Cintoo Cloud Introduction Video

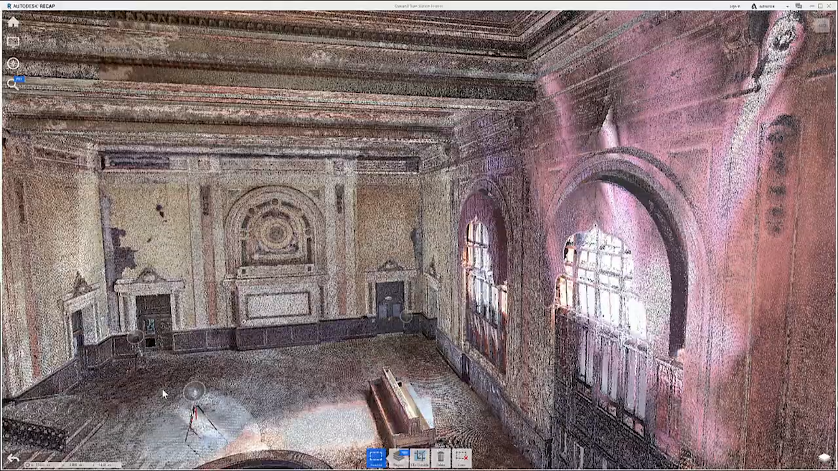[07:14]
Cintu Cloud also enables the scan versus BIM workflow by overlaying a BIM model made of IFC parts over the scan data.
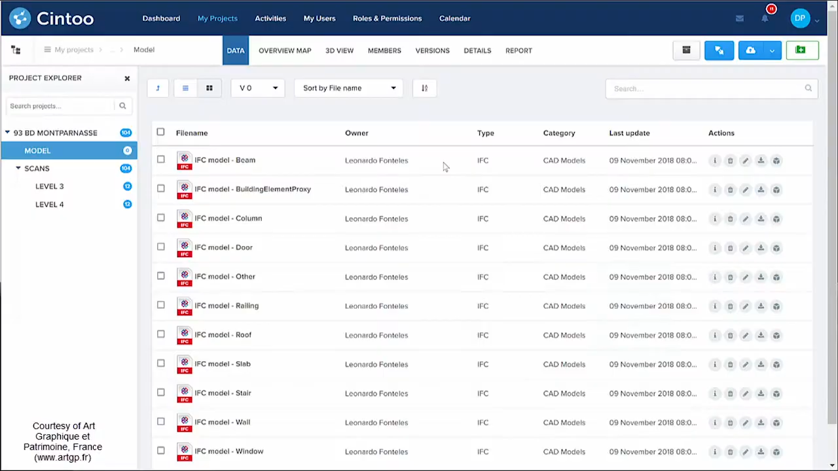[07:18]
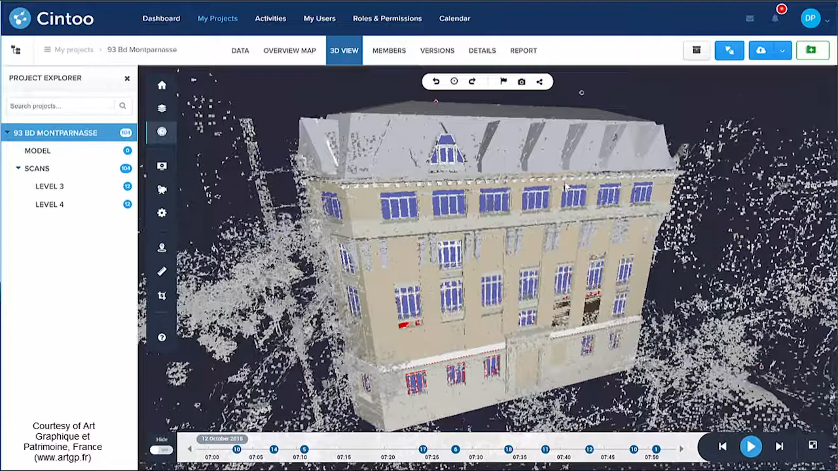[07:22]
With this workflow, you can validate the 3D BIM model built from your point cloud, which is the case in this example.
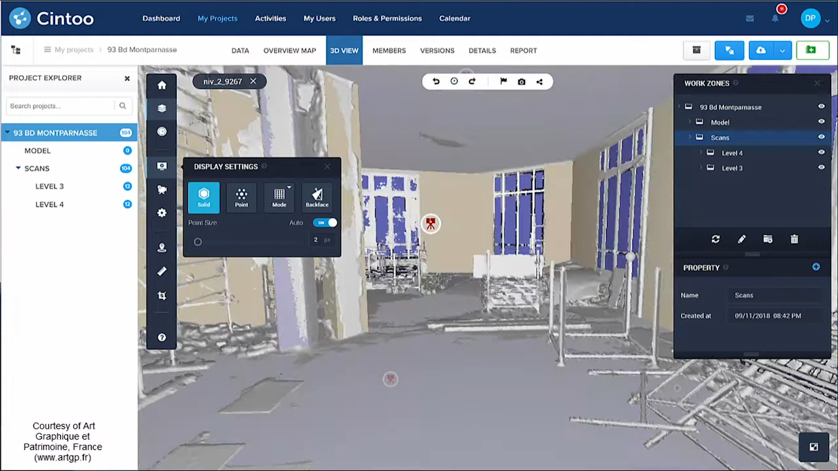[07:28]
Or you can monitor the progress of a construction by comparing the as-built to the design intent.
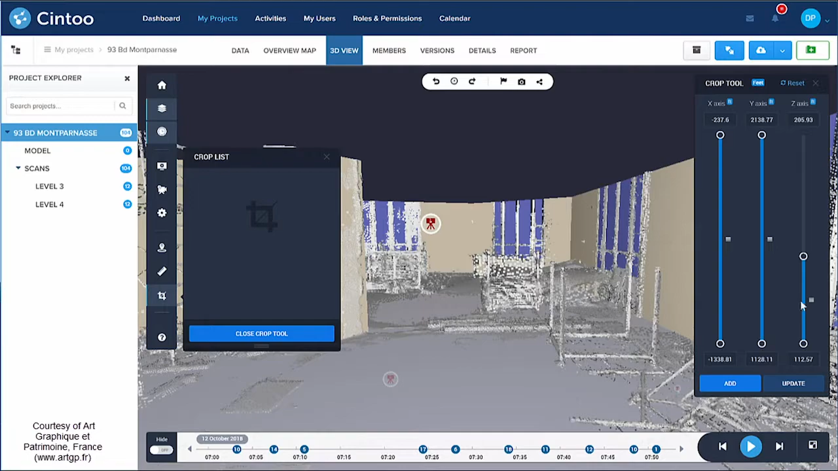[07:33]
This quality check is purely visual for the moment, but Cintu Cloud aims at becoming the platform from which analytics will be run in the cloud and to automatically extract
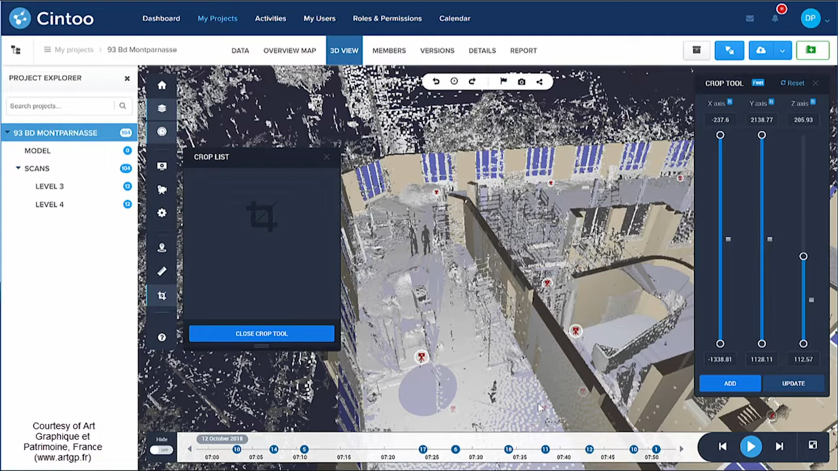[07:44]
the meaningful information expected by millions of professionals.